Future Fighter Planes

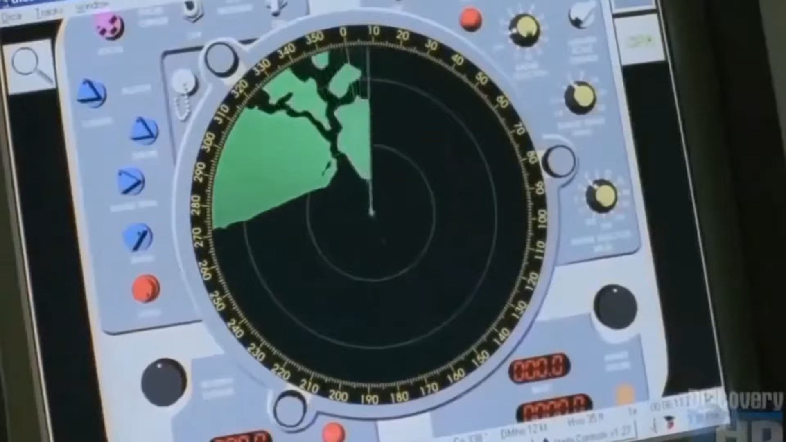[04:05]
technology was created to counter advances in radar radar radar works by